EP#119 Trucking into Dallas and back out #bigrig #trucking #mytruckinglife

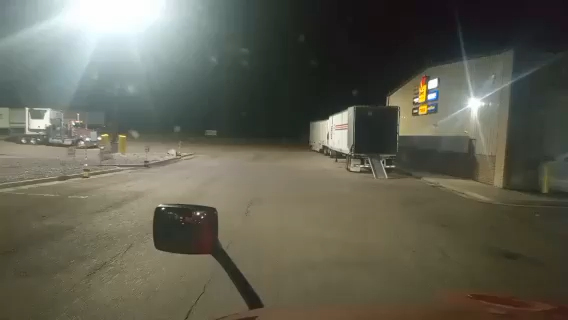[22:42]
gonna be one of these days and how you feel it boy look at that w9 yes sir yes sir yeah maybe i should've stayed in my parking spot and walked my lazy ass over here to the pump good god
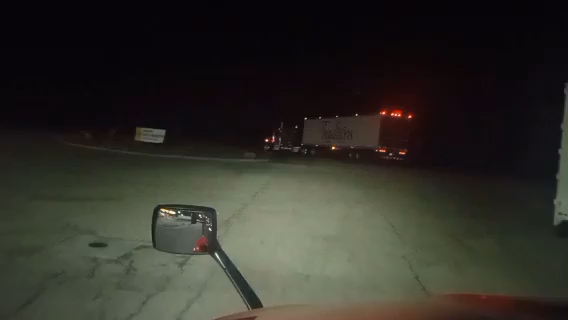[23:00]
i didn't think it'd be like this this early in the morning man yeah he's a spot here to get into yep yep
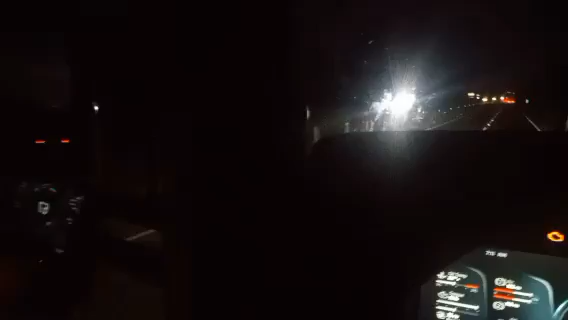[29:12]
see now we can see again yeah give them a taste of their old medicine the lights in their mirror uh huh anywho all right all right folks here it is